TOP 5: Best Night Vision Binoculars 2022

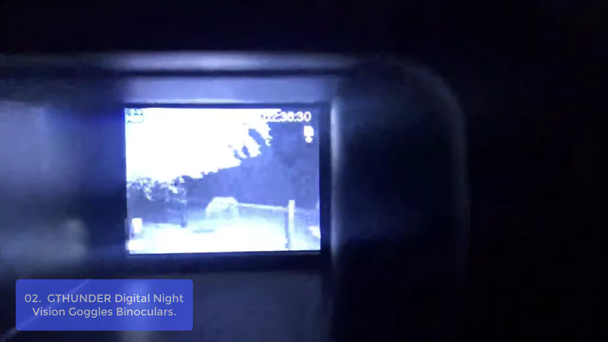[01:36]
This owl night vision binoculars is equipped with infrared illuminator,
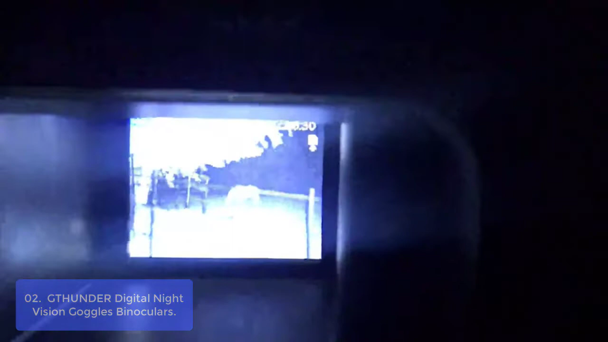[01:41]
which allows you to view animals or other objects for hours without external light.
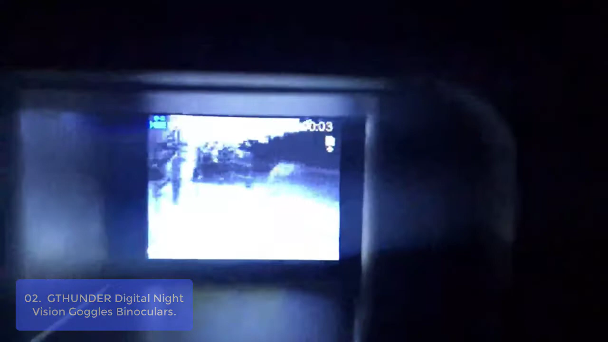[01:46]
Thanks to the rugged and durable rubber housing, the owl night vision scanner has been developed to withstand any harsh environment.
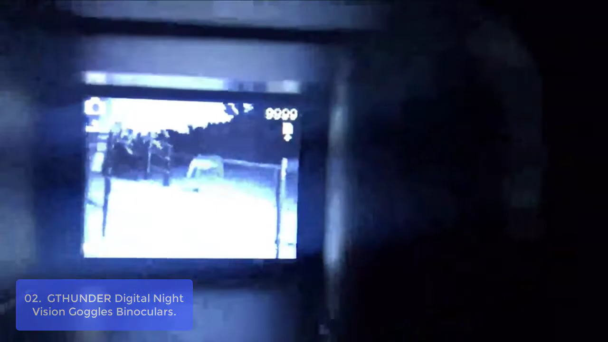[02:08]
With the GTHUNDER Owl Night Vision Scanner, you're sure to capture any moment as it happened.
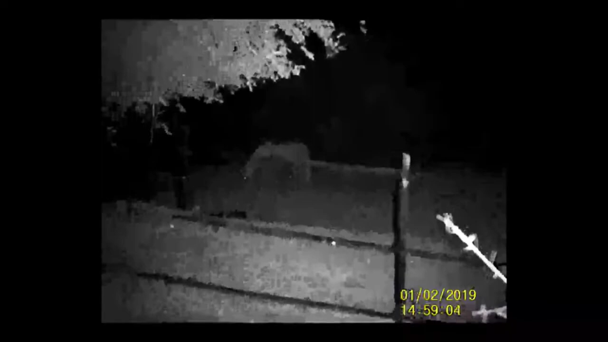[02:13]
It features a 4x digital zoom, which gives you a clear viewing up to 986 feet away. You can even get the clear viewing via its fully multi-coded 24M objective. Also, this Owl Night Vision binoculars has been equipped with infrared illuminator,
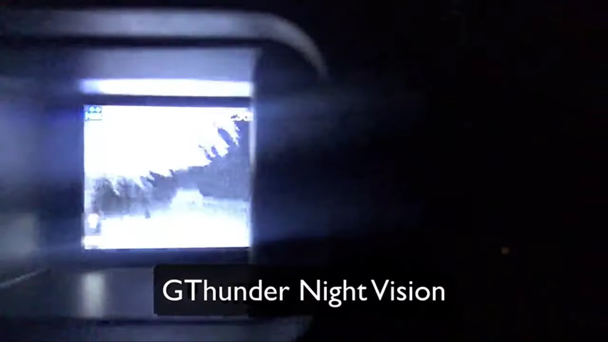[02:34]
GTHUNDER Owl Goggles Night Vision Binoculars are an affordable and effective way to protect yourself.
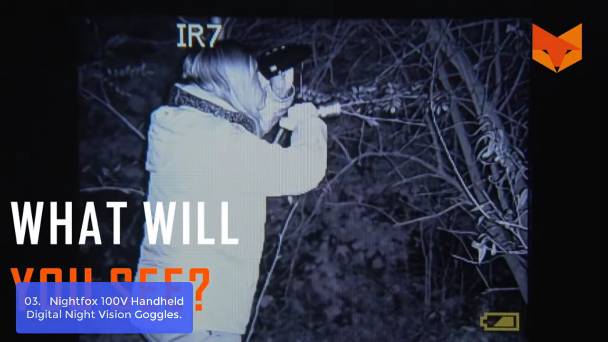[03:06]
The Nightfox 100V is perfect for spotting animals up to and over 100 yards away.
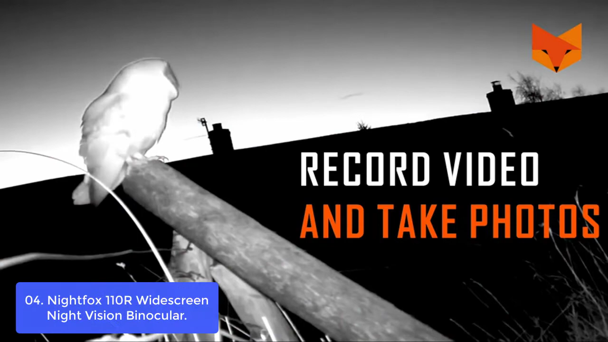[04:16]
A camera picks up infrared light and displays the image on a screen inside the viewfinder of the device.
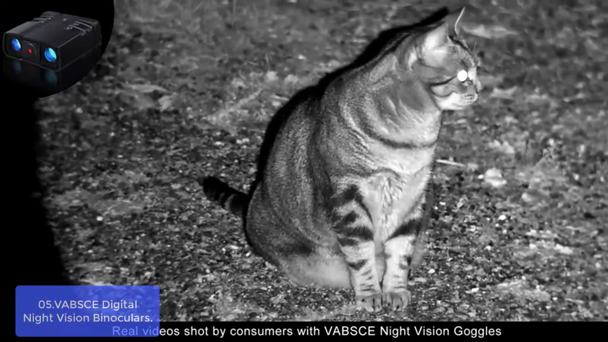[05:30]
21.7 AU/650G night vision rifle scope with unique features that make it a favorite among snipers. Our high-tech night vision binoculars feature a no-glow infrared Illumina TOR, and all-optical binocular system allows you to see animals or plants clearly in 100% darkness or dim ambient light. With three modes, taking photos, recording a video, does not record sound, and playback, you can capture high-definition photos and videos with its outstanding optical clarity in the daytime, low light,
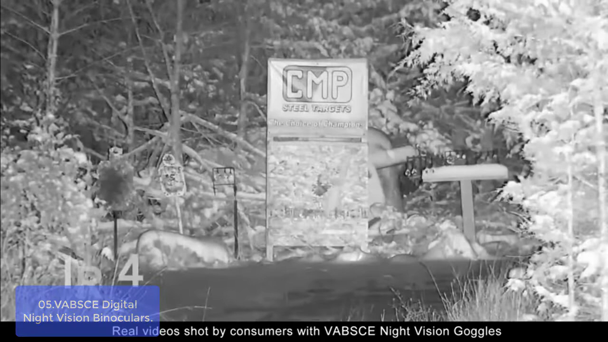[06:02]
or nighttime with 3x digital zoom, 2x IR zoom,